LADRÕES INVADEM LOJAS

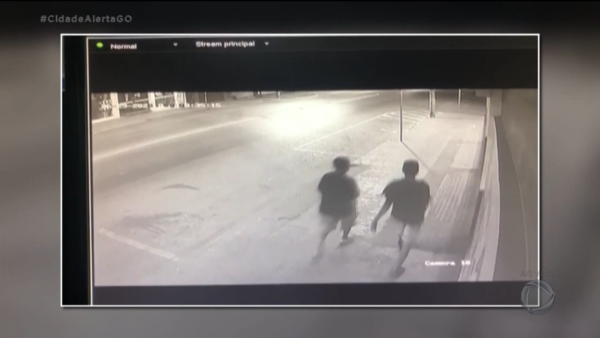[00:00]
As imagens mostram dois homens passando em frente a loja de materiais elétrico e hidráulico.
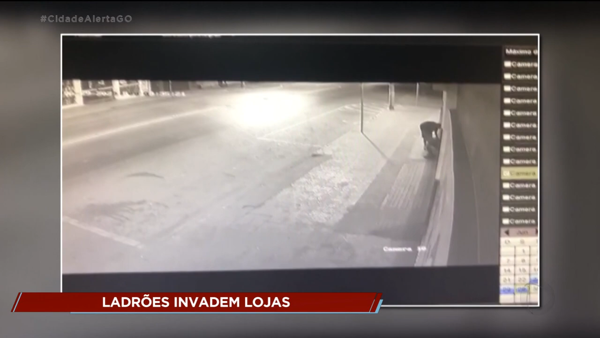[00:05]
Eles sentam e tentam abrir a porta. Apenas um entra no estabelecimento.
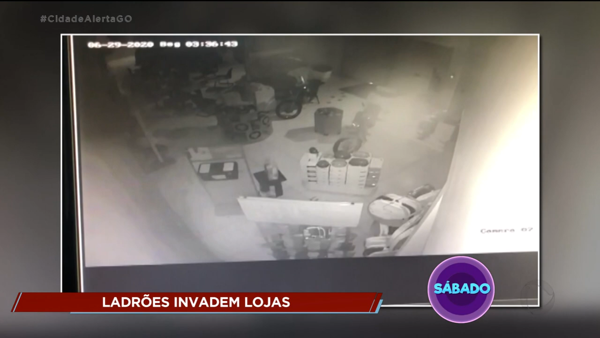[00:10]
Ele olha gavetas, mas o alarme toca e os dois vão embora sem levar nada. Ele foi lá, fez o boletim de ocorrência, tudo certo.